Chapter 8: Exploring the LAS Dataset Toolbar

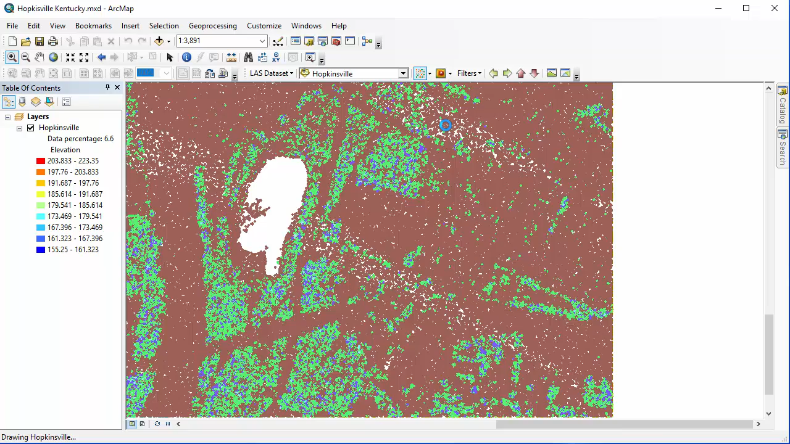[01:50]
And that will allow me to look at things like Elevation, Aspect, Slope, or Contour. And here I'm just going to take a look at what the Elevation looks like when I have All Returns versus when I have just my Ground Returns showing.
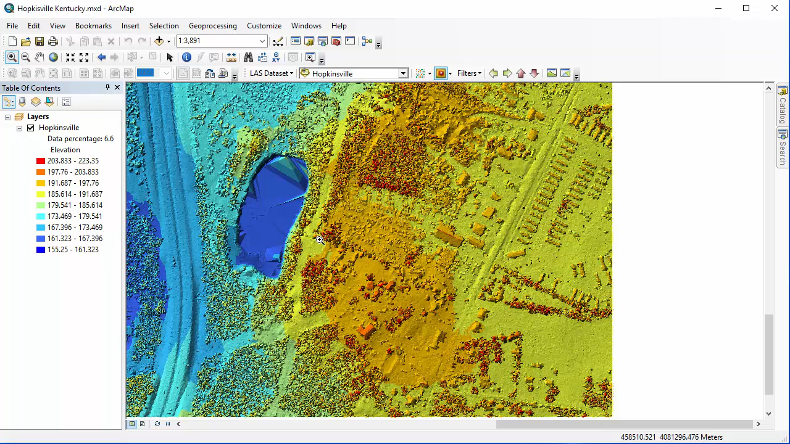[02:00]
And then I'm going to skip Aspect and Slope, those are covered in your book,
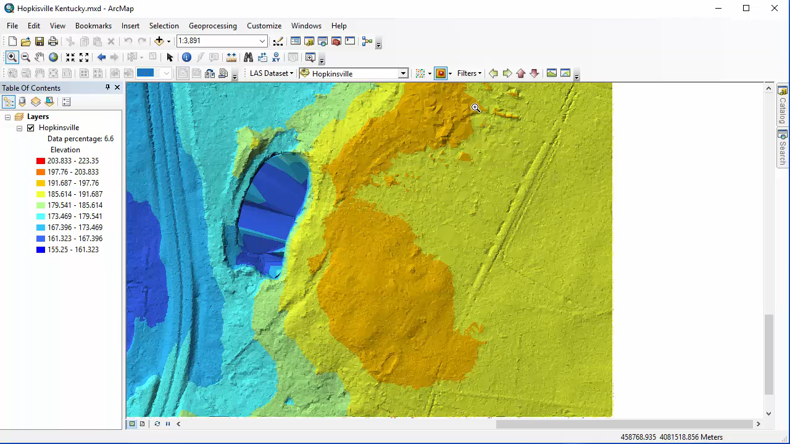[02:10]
and show you how the Contours look. We're also going to check out these Pan buttons here, left, right, up, or down.
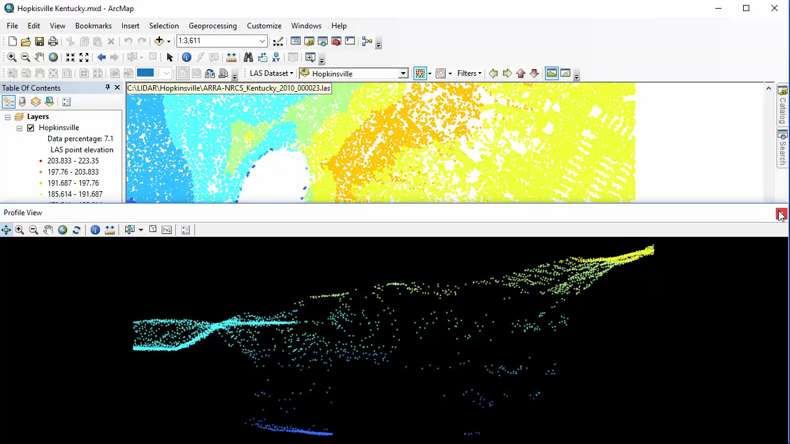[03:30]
So we'll be working with this in a little bit more detail. So I'm going to close this box for now. As you're working with this, you may have noticed in the top left corner that it tells me how many points are included in my box. I can actually change my point budget. I can make it larger or smaller. And the reason that this might become important is that I may go to create a profile that is too large for my point budget, and I get that little symbol there, the circle with the crosshairs through it, which means I can't click again and create the profile. So I'd want to increase my point budget in that instance.
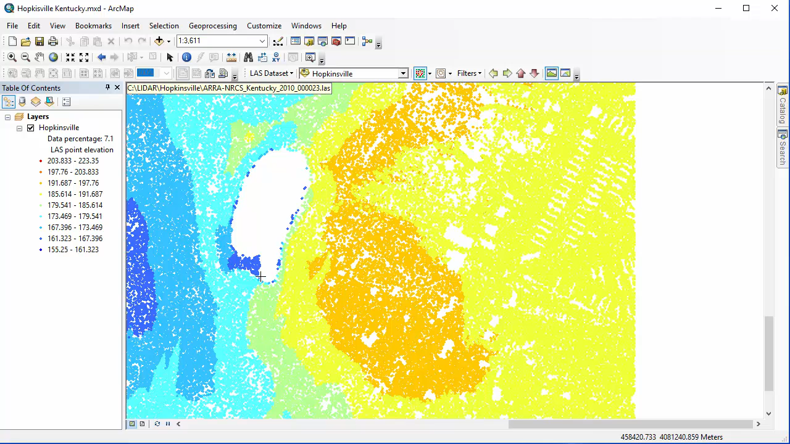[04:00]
Next, we're going to come up, make sure we have filters set back to all before we proceed to try to match up our profiles that we're going to create with the book.
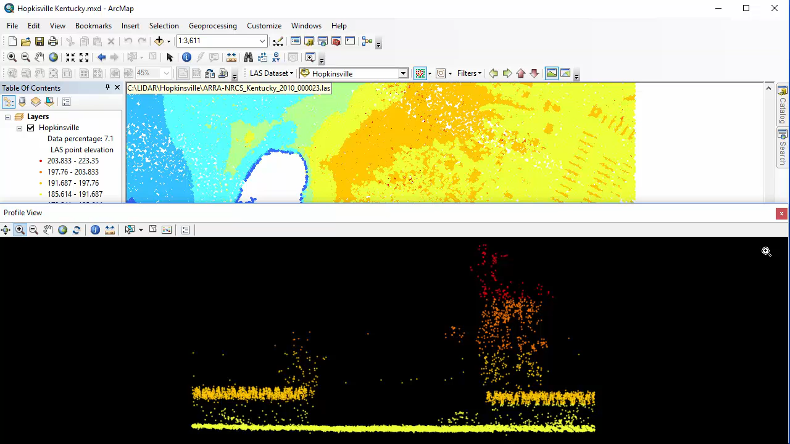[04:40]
From here, you're going to then want to take a little bit more time to practice creating these profile views and see if you can match up with some of the profiles that are shown later on in that same section of Chapter 8.
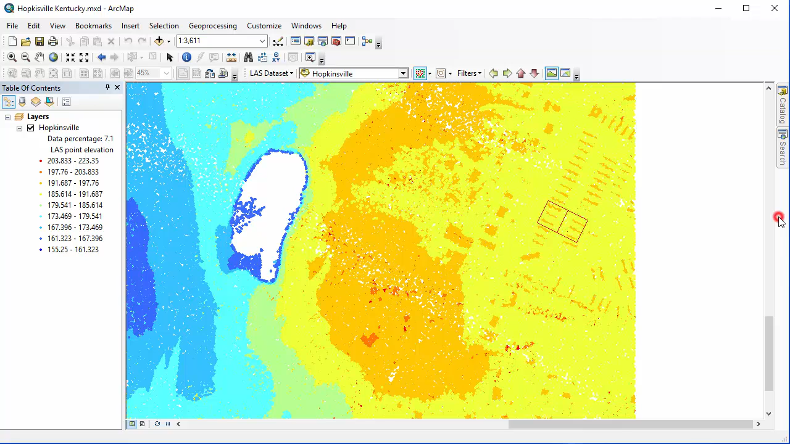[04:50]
And here on these last two, you can see the outlines of the mobile home rooftops pretty clearly. The next thing we're going to do is we're going to create a profile.
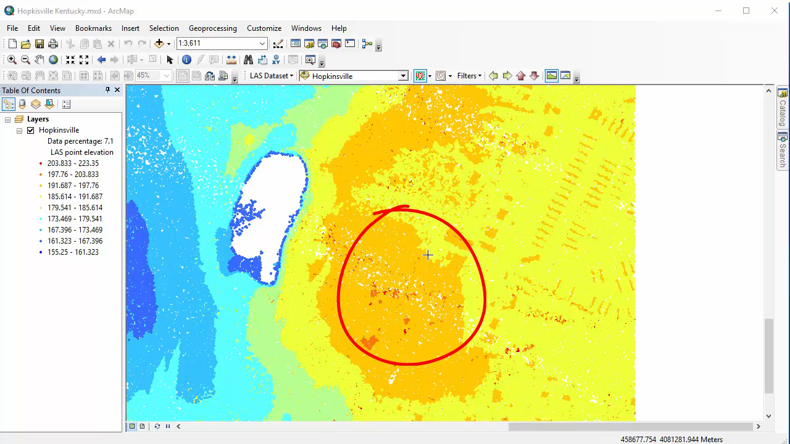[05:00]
I'm just going to go over here on the map, and here with this profile I've created, you can see some trees,
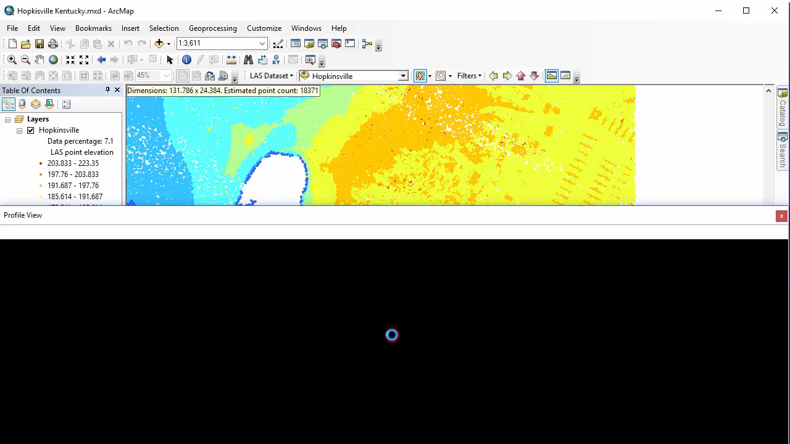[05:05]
you can see the topography there, mostly in yellow, and you can see a couple rooftops, you can even see some vehicles. And we're going to look at some of these tools on the profile view toolbar. So if I click the info button, and then I click on any point in my point cloud, it's going to pull up information about that particular point.
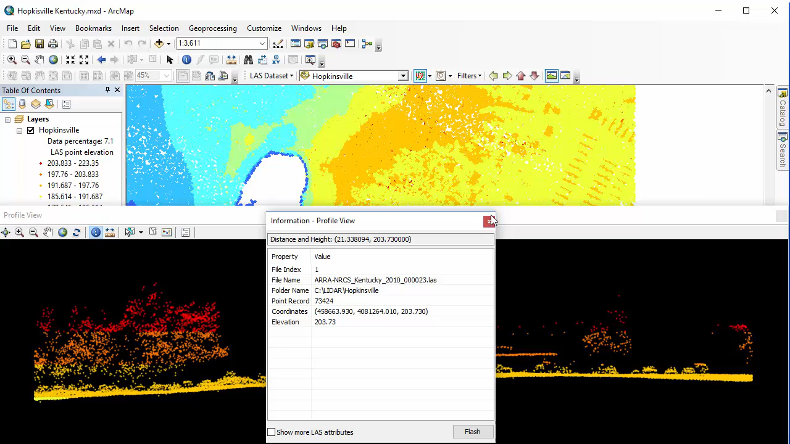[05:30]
And there's a lot of points here, so if I click the flash button, it will actually flash, and I can see which point it is that I'm looking at the information for. Under profile view options, here I can change just the way that this profile looks.
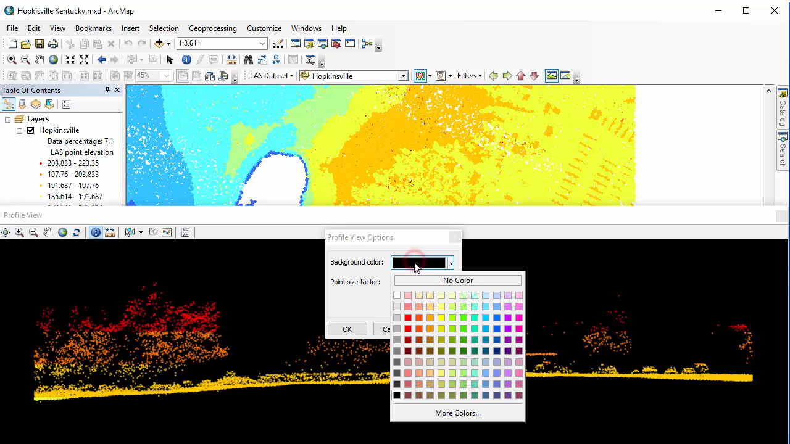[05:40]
I can change the background color, I can change the point size factor, making the points larger or smaller. Just change that around to suit my purposes. And then the last button we're going to look at briefly here is the edit button. And this allows us to change class codes, and we're going to be dealing with this more in a future chapter, just so we know where it is.
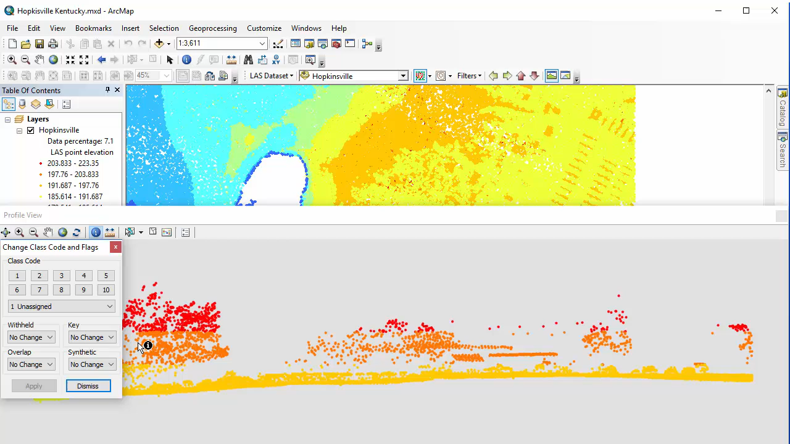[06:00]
So finally I'm going to close out of the profile view, and I'm going to come to the dataset 3D view button.
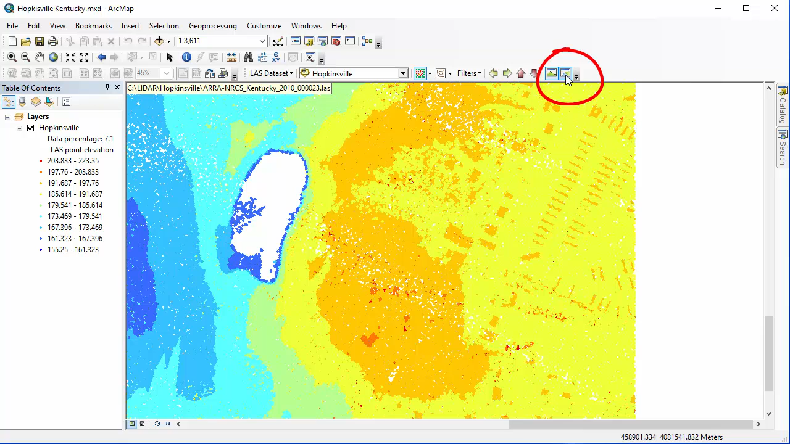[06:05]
And this is going to create a 3D view of whatever is shown in my entire map document.
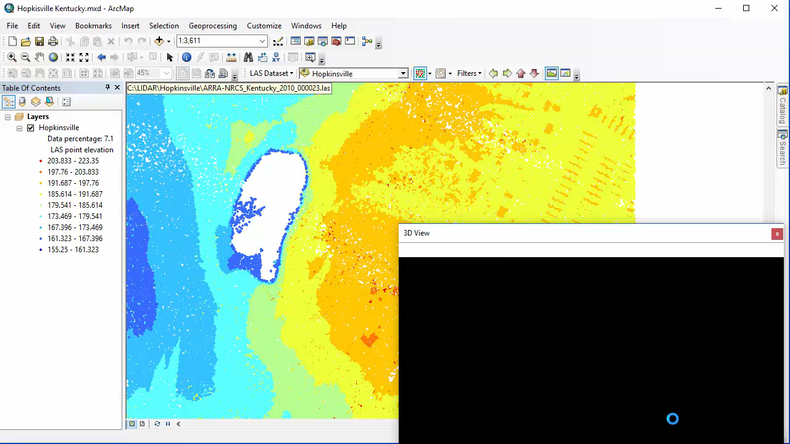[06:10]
I sped up the process here, it actually will take a little while. So what's showing my map document window behind it is now in a 3D view. And I have my 3D tools there, but I also have my typical zoom in and zoom out buttons. And you can see the water body,
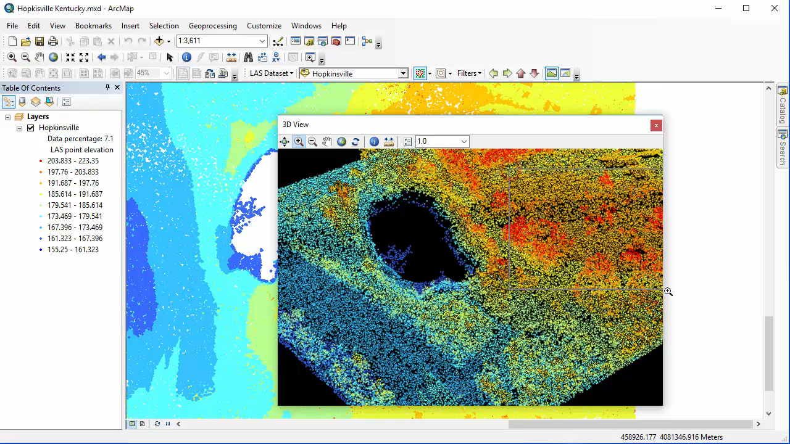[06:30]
you can make out treetops, and if I get zoomed in too far, I can always go back to the full extent button just like I can in my map document. So that wraps it up for chapter 8. We will be using this same dataset of Hopkinsville, Kentucky for chapter 9 when we will cover the 3D analyst toolbar in our map.